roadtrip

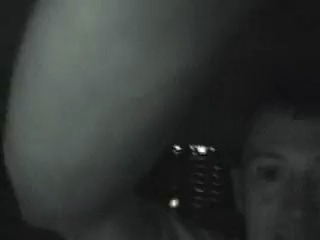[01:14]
This is the real light right here.
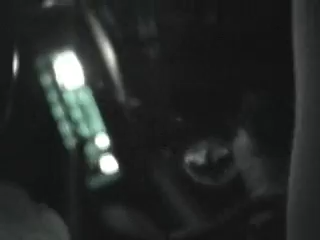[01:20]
All right, now you might see something glowing with a tinge of green down there. Just want to let you know that's my new CB, all right? There goes the panel lights.